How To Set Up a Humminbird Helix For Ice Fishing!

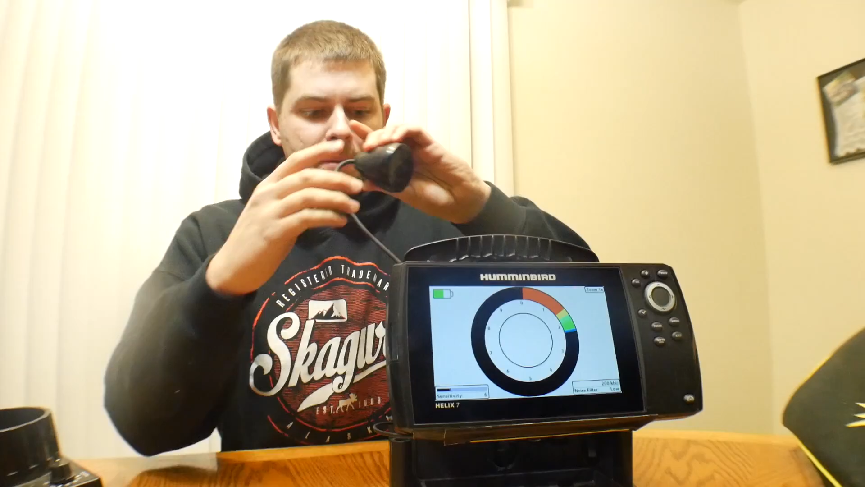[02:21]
But that's how that works and you can probably hear the transducer. It's pretty cool how that works. Basically if you've never even seen one of these before it's shooting a sonar signal down and anything that interferes with it it's going to leave a mark on the screen.
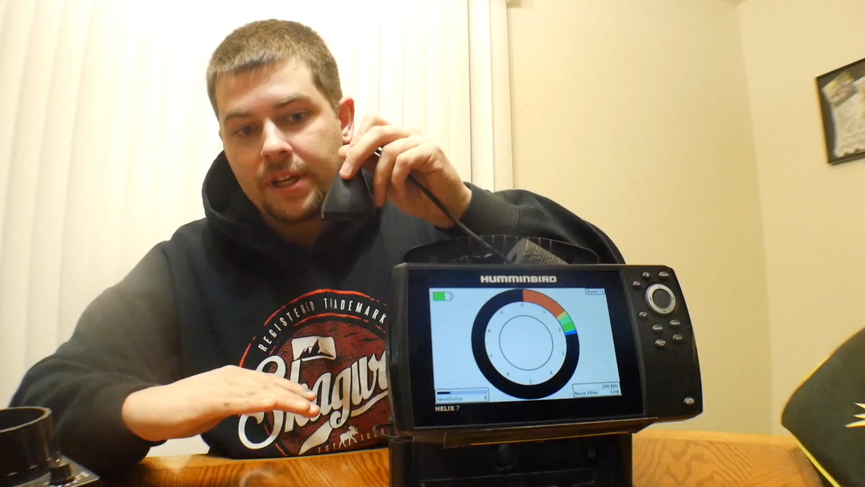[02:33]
Now it doesn't work in the air works in the water. I mean sometimes you can get it to read like a foot or something. But that's how that system works and also big announcement coming out here. I uh recently got something that is going to be in one of my next videos here and it's going to be awesome.